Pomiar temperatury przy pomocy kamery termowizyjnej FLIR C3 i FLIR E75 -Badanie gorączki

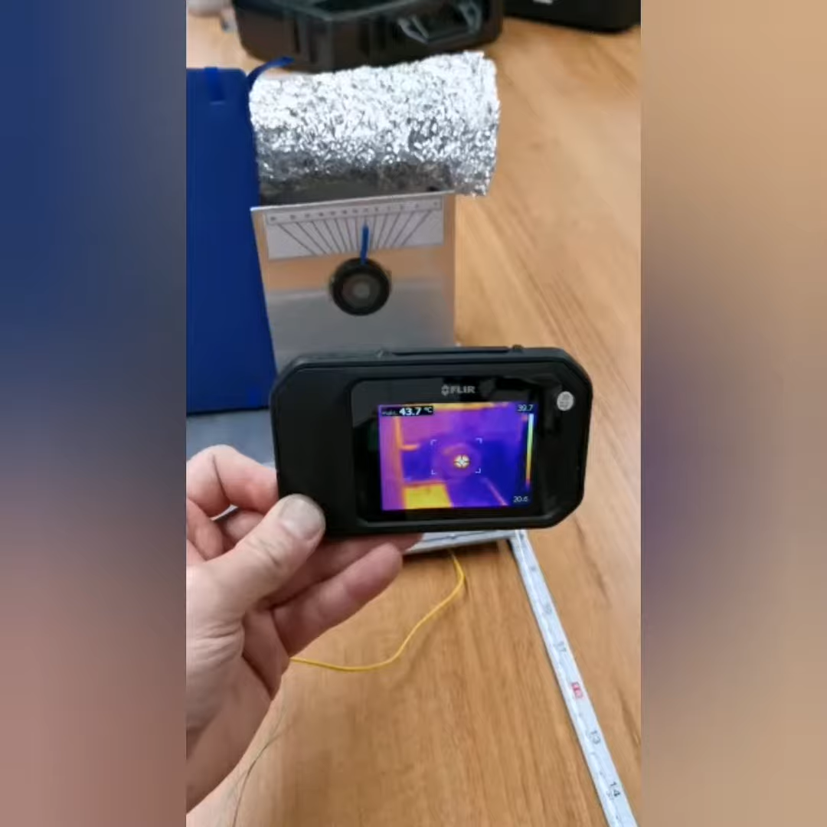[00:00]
On screen: spot 43.7°C
C3 Nasz miernik kontaktowy jako referencja wskazuje
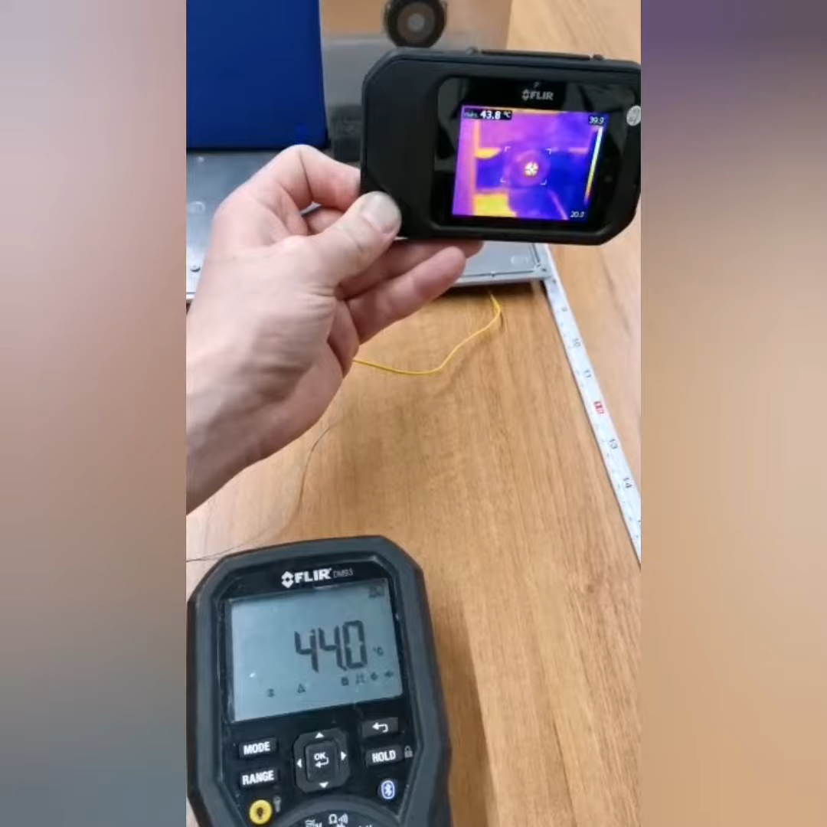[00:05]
On screen: spot 43.8°C
i kamera też jest blisko tego odczytu, tak?
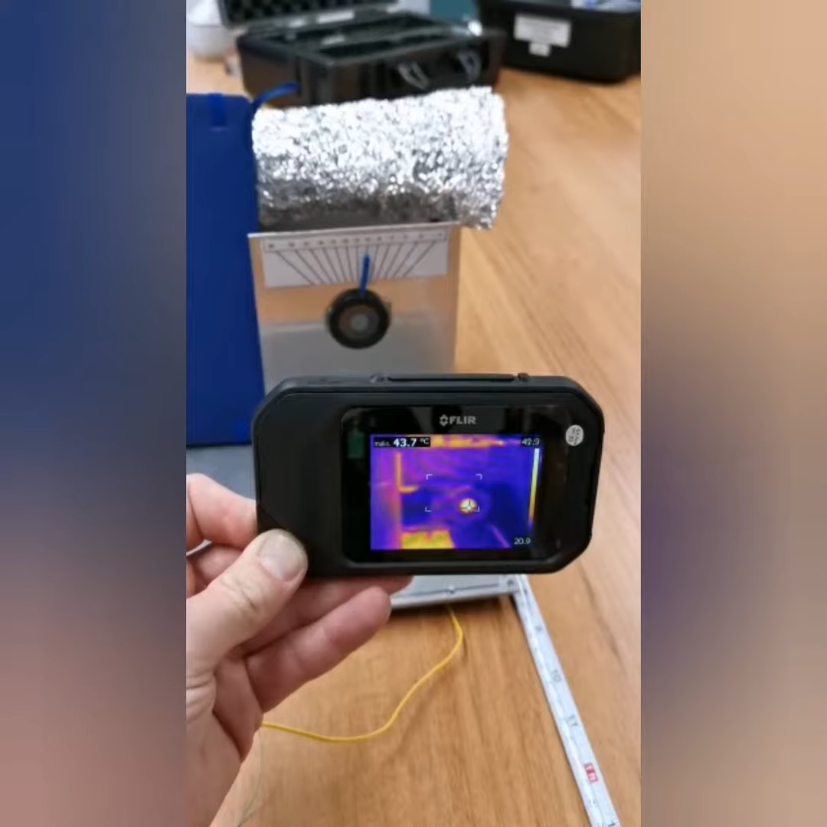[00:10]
On screen: max 43.7°C
Jesteśmy w okolicach 30
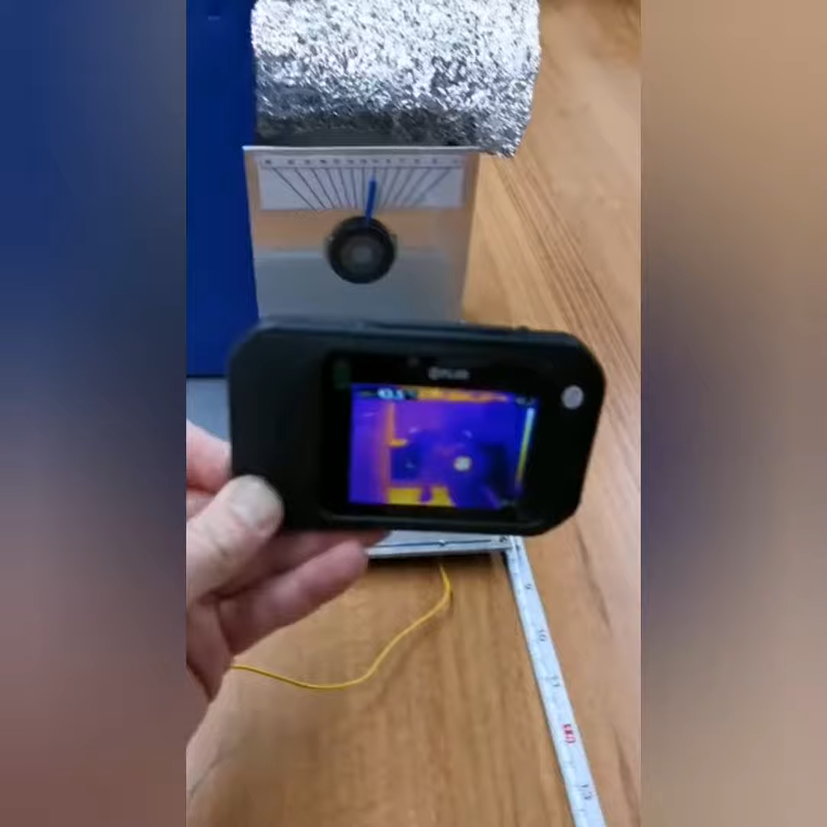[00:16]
cm od naszego wzorca.
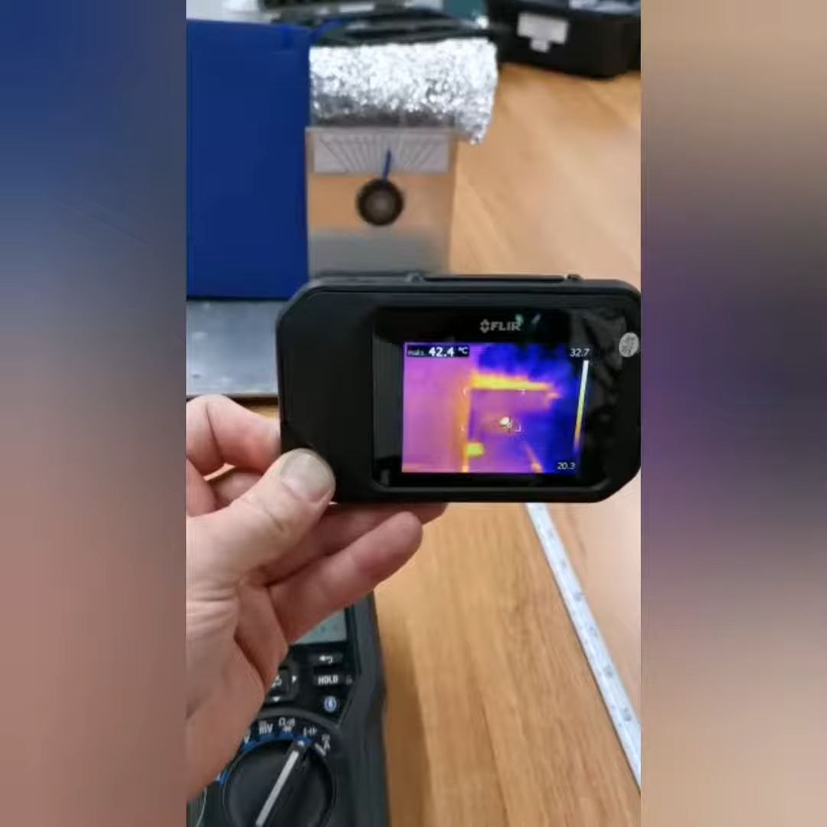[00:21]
On screen: max 42.4°C
Jeżeli cofniemy się do powiedzmy 70 cm no
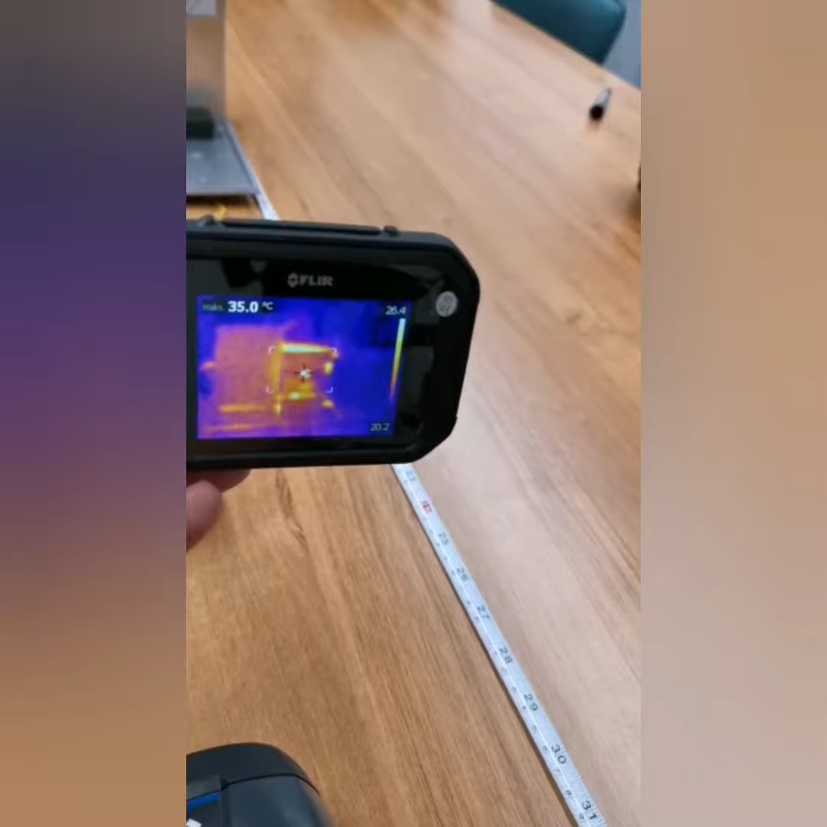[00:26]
On screen: max 35.0°C
to nasze wskazania bardzo mocno spadają.
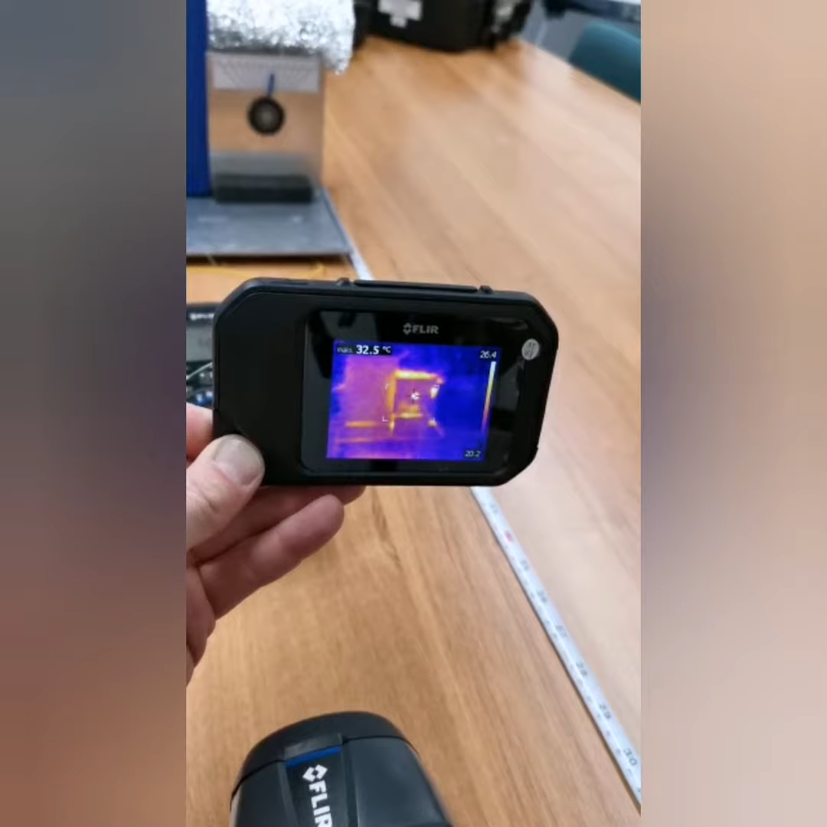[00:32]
On screen: max 32.5°C
Więc można się mocno pomylić.
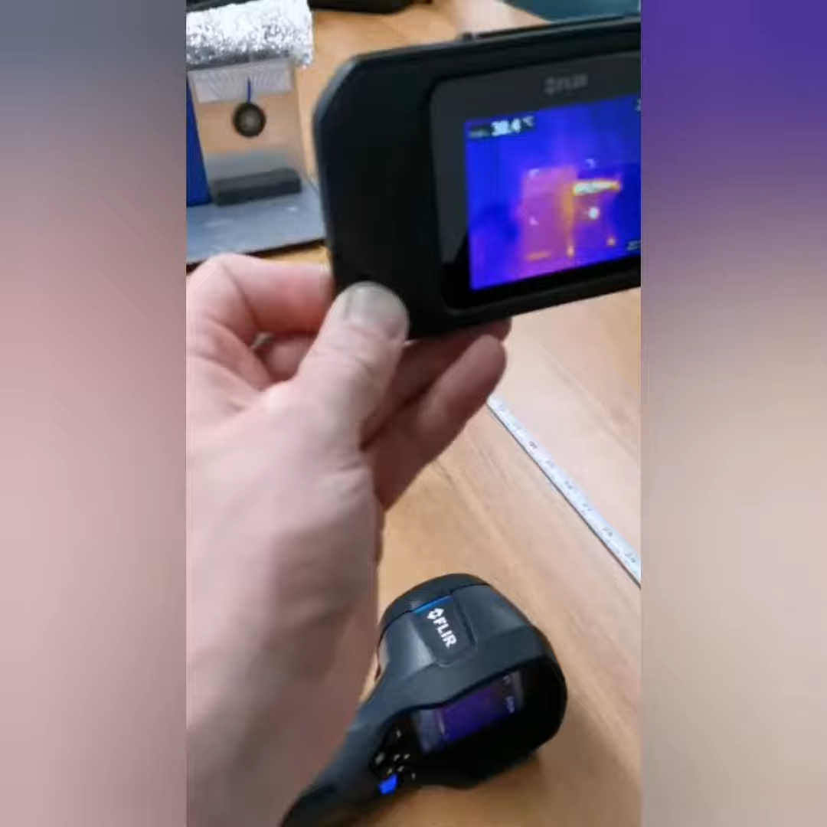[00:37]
Już nie mówię o tym, że oddalimy się na około
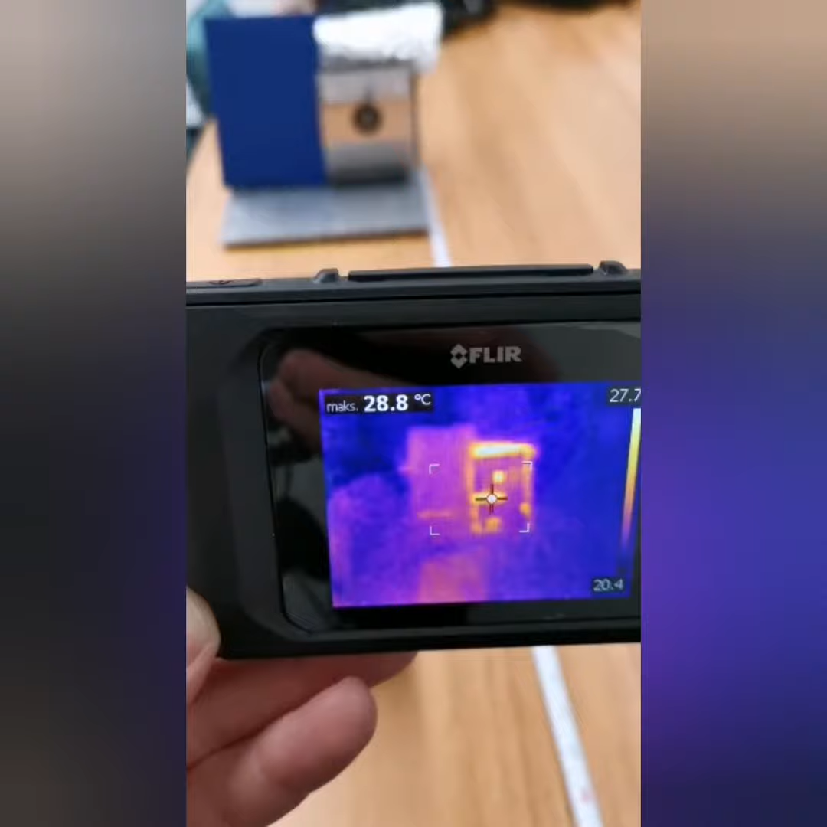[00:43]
On screen: max 28.8°C
oddalimy się na około metr i widzimy bardzo kiepskie wyniki z C3.
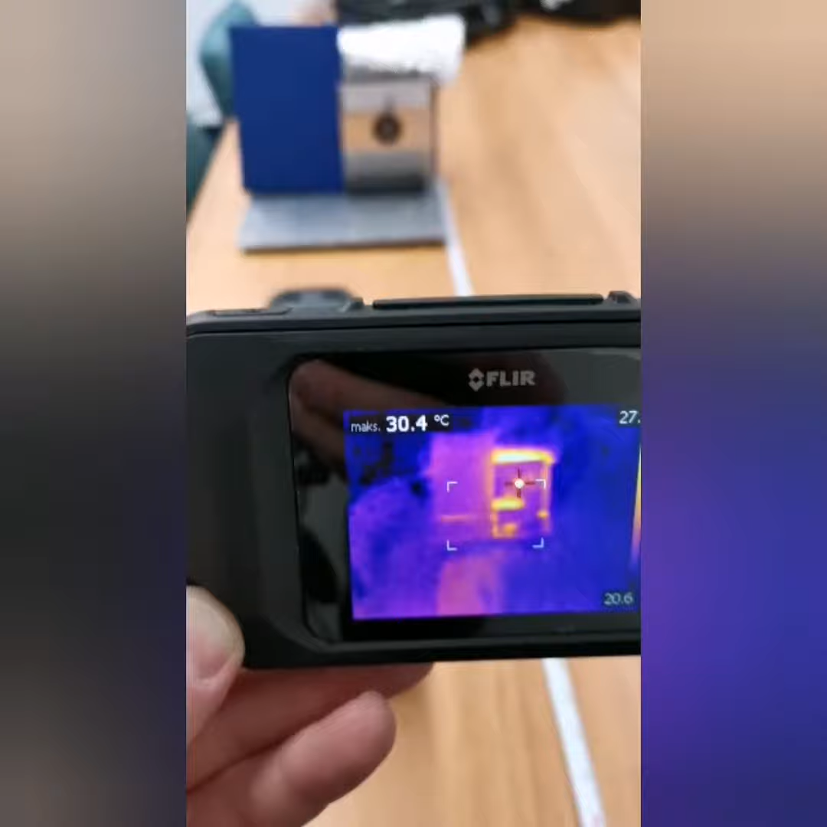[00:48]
On screen: max 30.4°C
Więc kamera C3, jeżeli mówimy o pomiarze temperatury
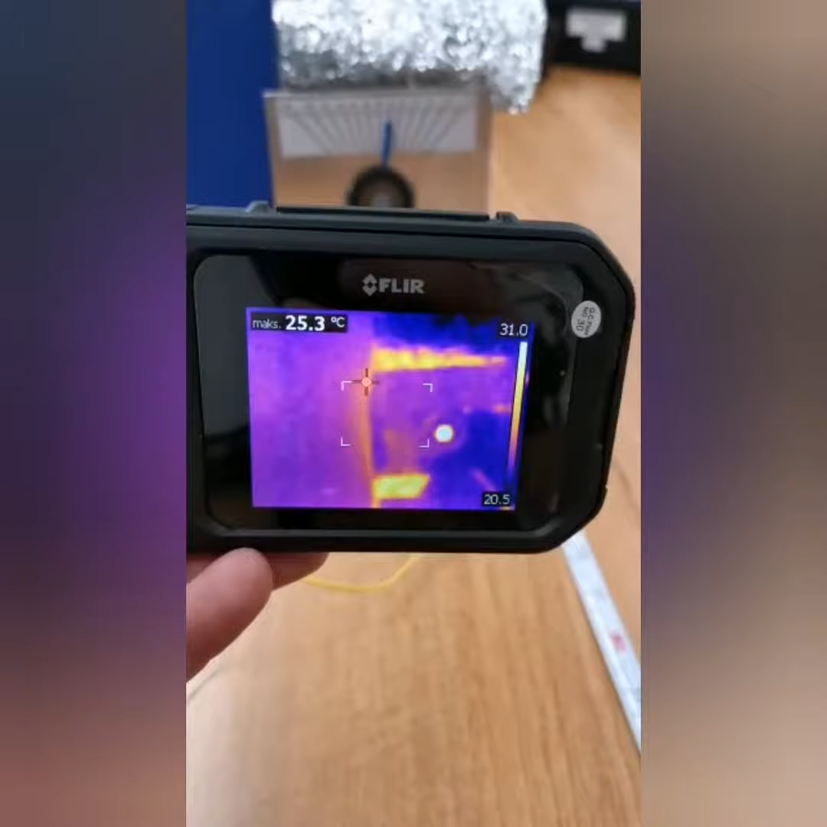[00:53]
On screen: max 25.3°C
dokładnym to musi mieć odpowiednio duże pole ze względu na swoją rozdzielczość i optykę.